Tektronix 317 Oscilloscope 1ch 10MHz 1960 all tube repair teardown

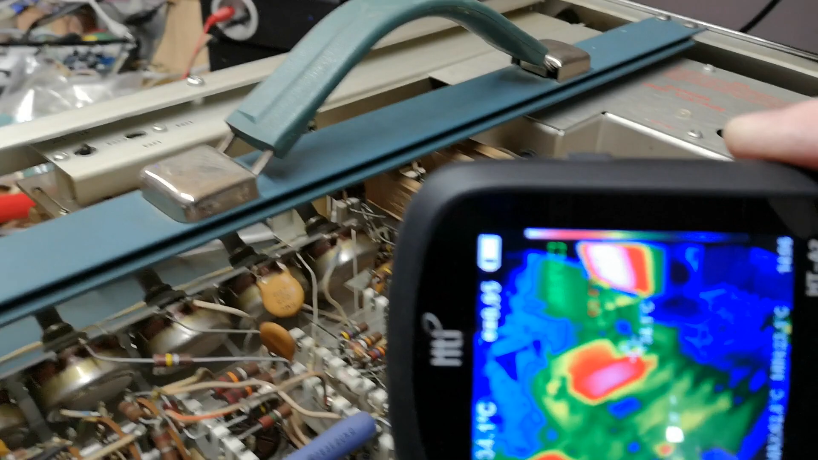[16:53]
And if you look here. That is some of the capacitors up here. And they are getting very, very warm, very, very fast. So definitely something is not as it should be.
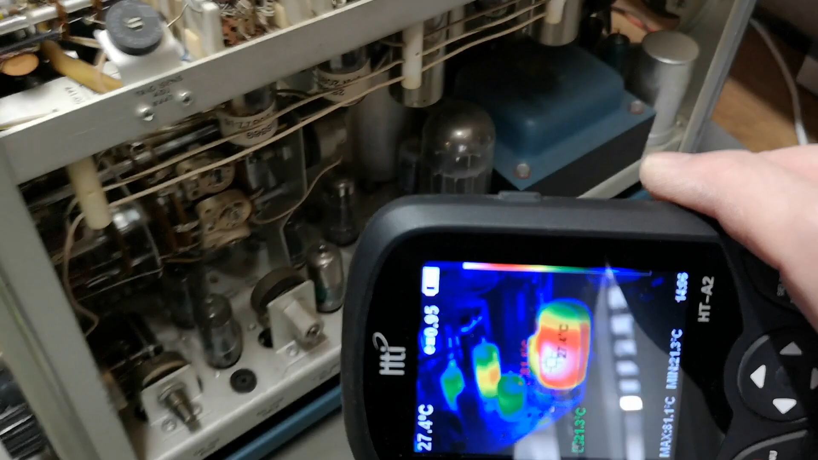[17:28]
On screen: spot 27.4°C
And then I just turn stuff off.
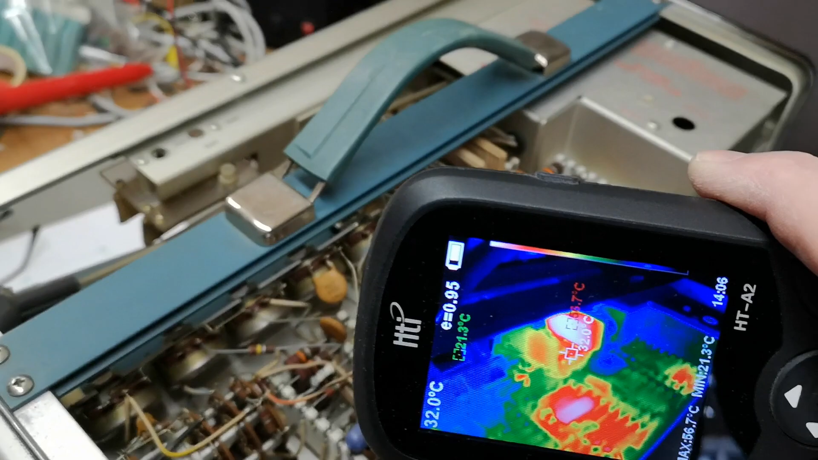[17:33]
On screen: min 21.3°C
So that is a showstopper right now.
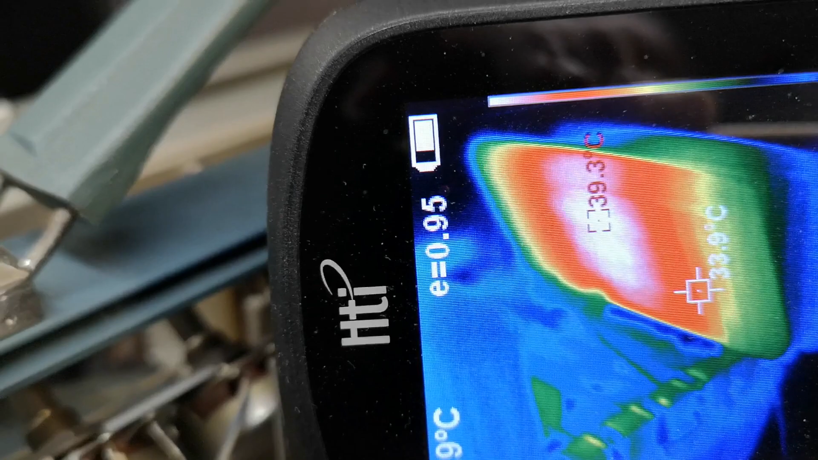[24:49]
Of course, I turned this off.
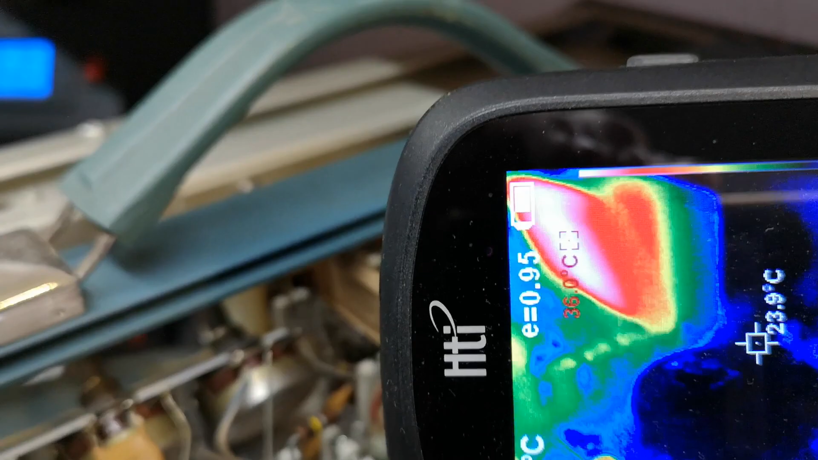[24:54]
So, heat from that component is also reflecting into that other component behind it.
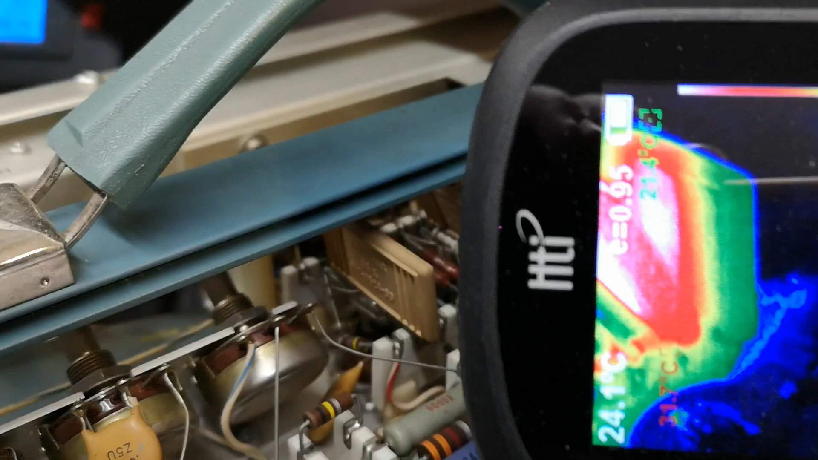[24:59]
At least that is what I think we're seeing here.
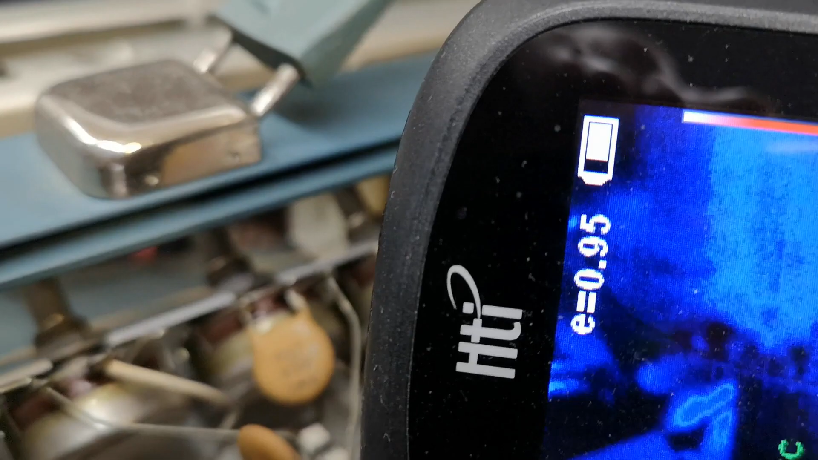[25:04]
The other one of the same type right there is
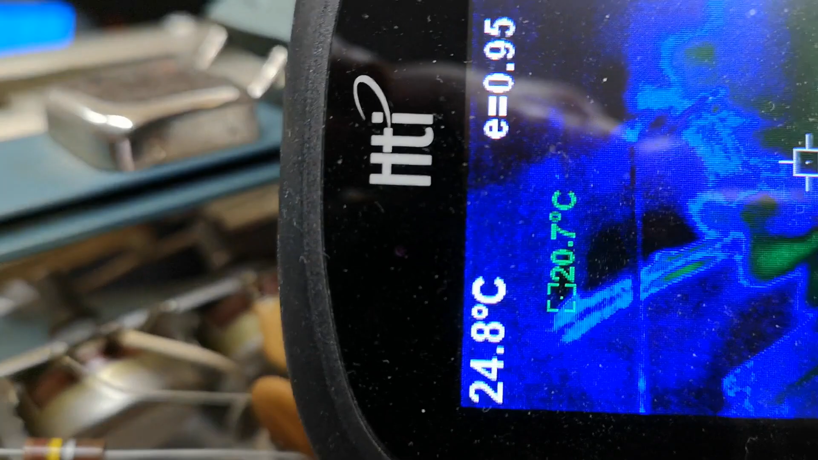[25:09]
so cold you can't even see it.